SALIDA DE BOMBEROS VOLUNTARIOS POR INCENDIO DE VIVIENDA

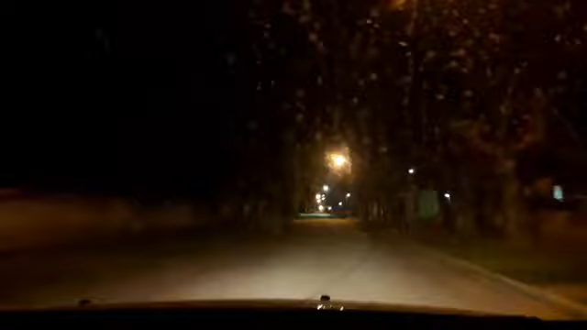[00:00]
Amigos, buenas noches. Hay una salida de bomberos voluntarios por un incendio de vivienda en barrio La Huella, cerca del barrio Nuestra Señora de los Milagros. Nosotros estamos bastante lejos todavía. Estamos en el barrio San Carlos recién. Pero bueno, estamos haciendo con la precaución del caso al lugar.
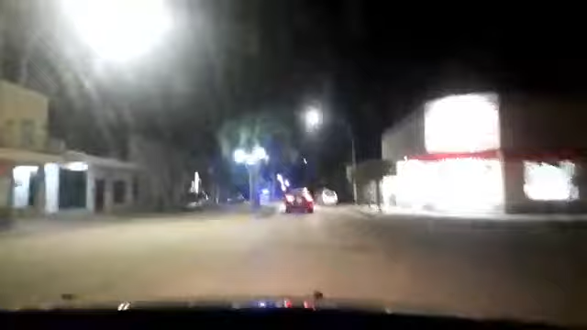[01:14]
A los amigos que se suman a esta transmisión en vivo.
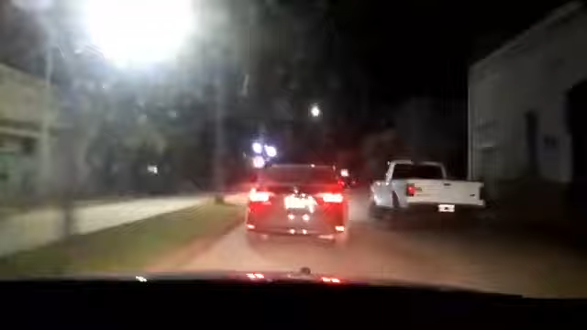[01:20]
De CSOI 24 Multimedios. Avenida Roque Sempeña. Vamos a cortar el camino, por supuesto. Si no, los semáforos nos van a demorar.
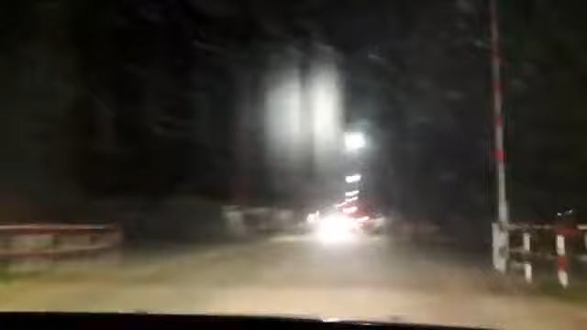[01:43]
Calle Cabo Josati. ¿Cuántos amigos tenemos, Rubia? 295. Casi 300 personas que siguen esta transmisión en vivo que estamos haciendo como ante cada salida de bomberos voluntarios.
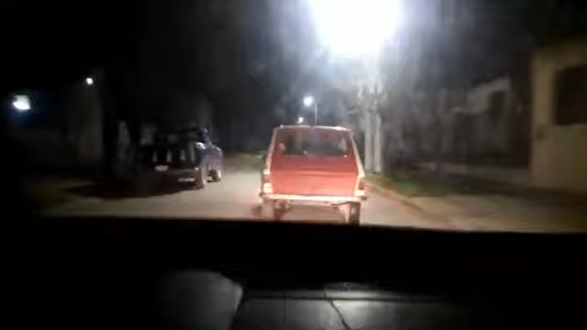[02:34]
Vamos a desviarnos una cuadrita más.
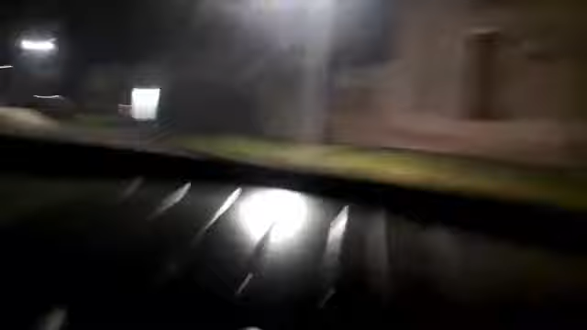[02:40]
Estamos yendo al lugar, agradeciéndoles. Por supuesto, por estar con nosotros. Incendio de vivienda, repetimos. Es el motivo de la salida de bomberos voluntarios. Nos agarró bastante lejos esta vez.
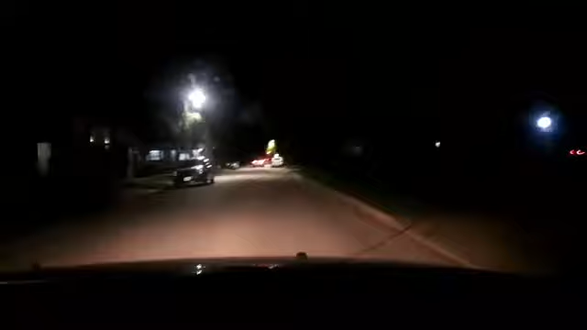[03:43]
Llegando el querido Club de Loma. Hay mucha gente afuera, por eso venimos por este lado. Allá están los bomberos.
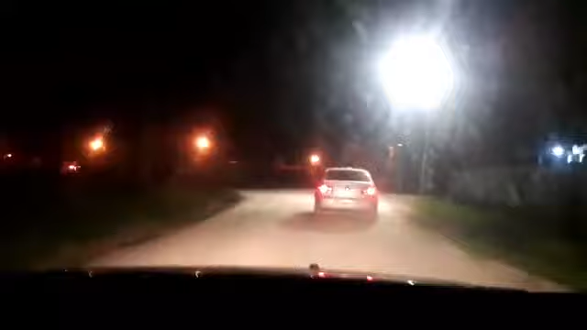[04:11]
Vamos a seguir por aquí.
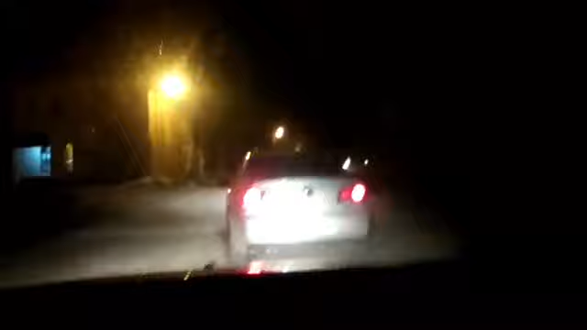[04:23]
Estamos cerquita. Unos 150 metros. Y ahí estamos. Ahí están los bomberos. Como siempre, ¿usted saca fotos, novia? Ahí estamos.